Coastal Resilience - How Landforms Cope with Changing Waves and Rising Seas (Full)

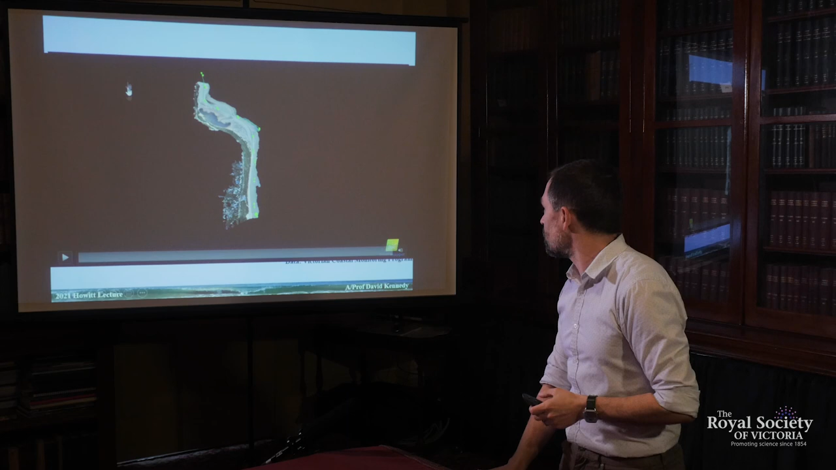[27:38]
So this is taken from our drone surveys.
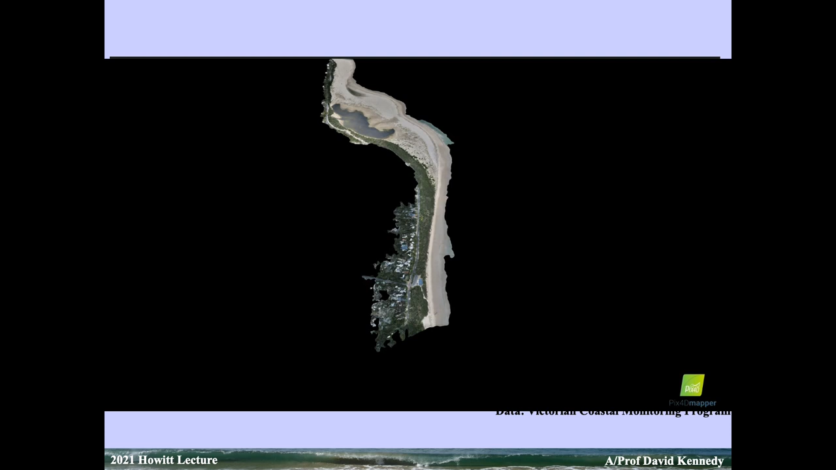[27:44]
And what we've seen in Inverloch in the last 10 years is major erosion along the front. So we are where the surf club is here.
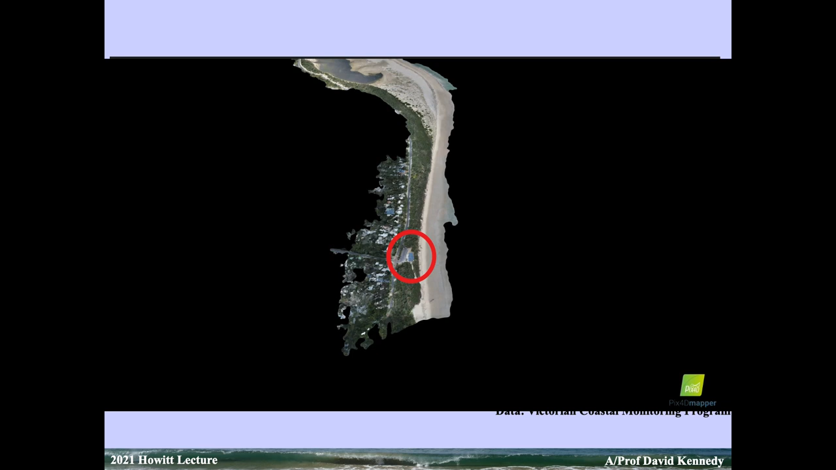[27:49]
We're going to zoom in. And in fact, the current survey line is coming right up to the front of that surf club now.
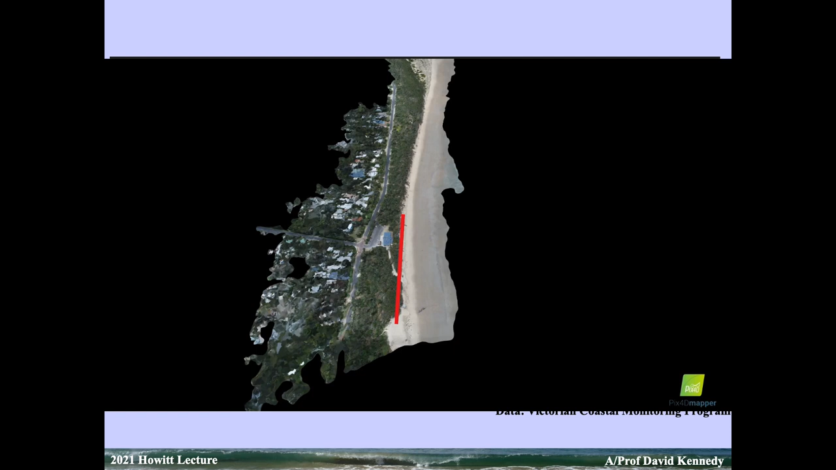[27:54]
So we're definitely truncating this area. This is all taken from our citizen science drone surveys.
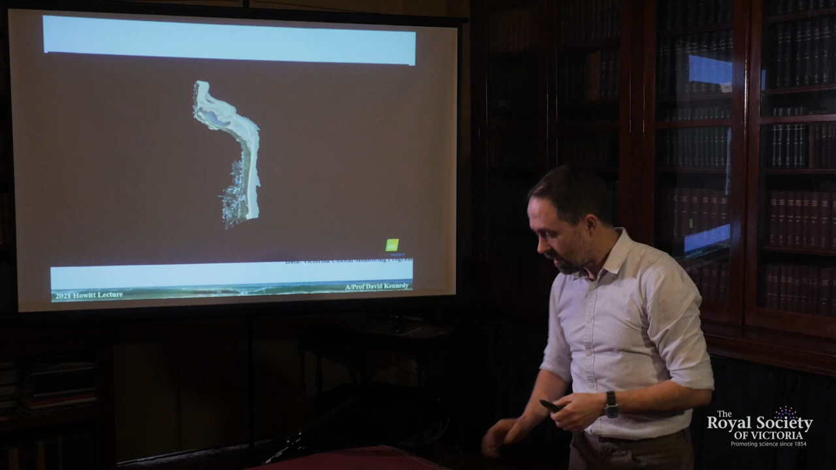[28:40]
Or I should say, all the sand that's eroded accounts for one sixth the volume of that entire spit that we're seeing there. And there's actually the whole entrance to Anderson Inlet. So there's cycling of sediment coming around on that space. But critically, what we're seeing here is the sand is moving both across shore and long shore.
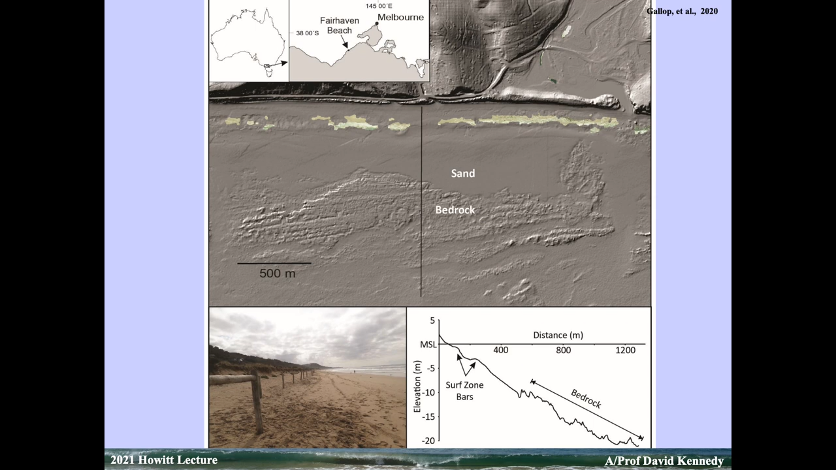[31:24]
worked in with a colleague Shari Gallup, who's now at University of Waikato in New Zealand. But we just look at the aerial LIDAR survey, aerial laser surveying through the water. Again, another great data set. I love data, you can probably tell that already. But what we're seeing here is going from the beach, the blank areas here are the surf zone, because the laser couldn't get through the surf. Smooth areas are sand, rough area here is rock.
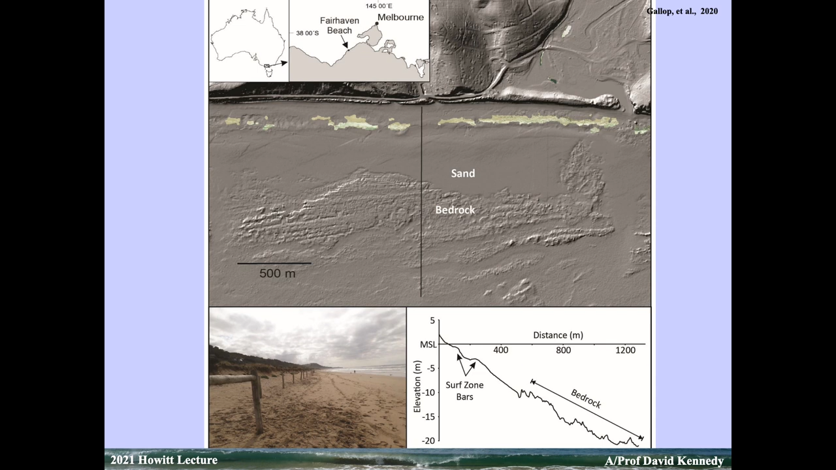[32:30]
So we go here, this is New South Wales, this is Port Kembla Beach, just south of Sydney, lovely beaches along there. We go offshore, we actually have an enormous amount of rock.